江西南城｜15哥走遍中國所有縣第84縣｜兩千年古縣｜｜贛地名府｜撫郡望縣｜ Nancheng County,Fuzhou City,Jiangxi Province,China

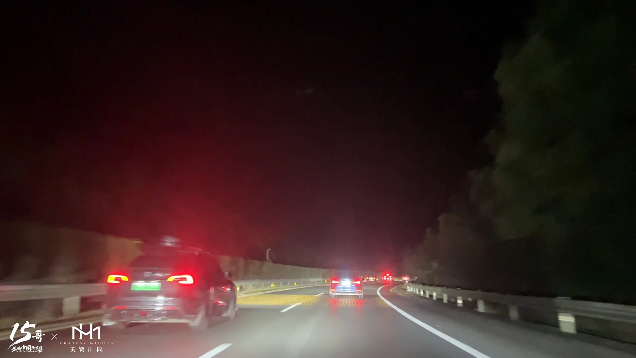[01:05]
这个是南城收费站，南城县的收费站，上面连个灯都没有。哎呦我的天哪，这么朴素的。